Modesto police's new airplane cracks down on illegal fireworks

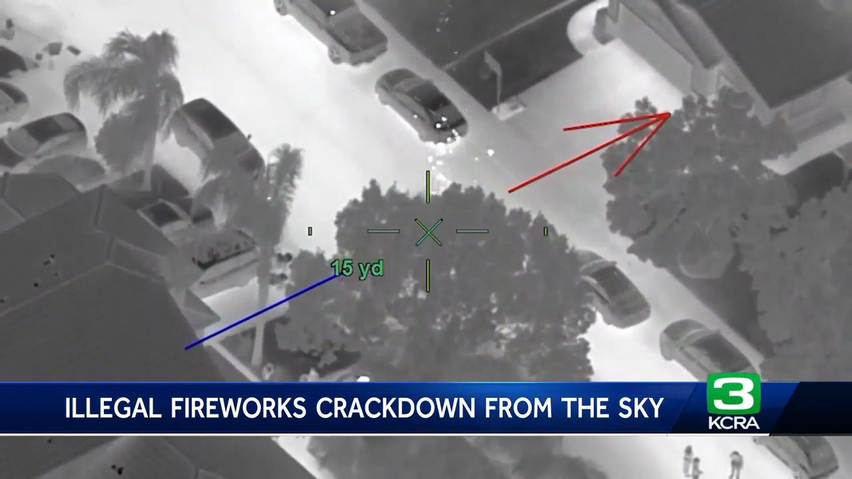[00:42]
they get that eye in the sky view of the fireworks being set off and immediately the one tactical flight officer can say, hey,